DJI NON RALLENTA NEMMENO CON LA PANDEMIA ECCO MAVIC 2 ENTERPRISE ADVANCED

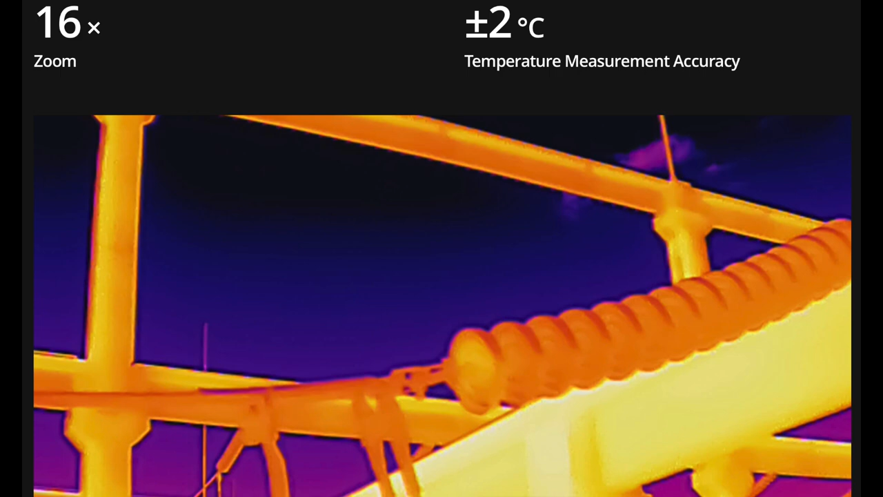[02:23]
fotocamera termica creata e messa a punto da DJI quindi da questo punto di vista un salto in avanti per quello che